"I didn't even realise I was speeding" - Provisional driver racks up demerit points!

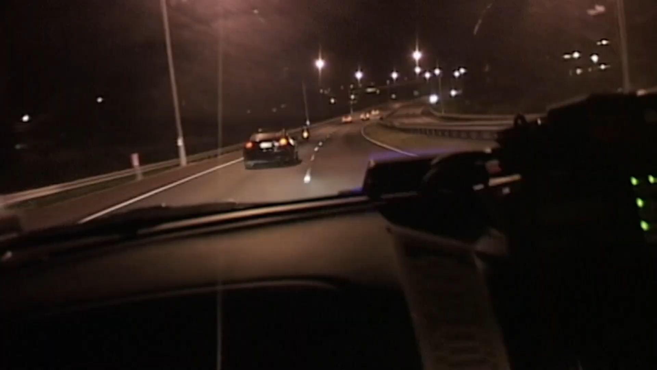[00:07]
Constable Mike Carter is out speed lasering when he clocks a car full of homeboys doing 126 down the north-western.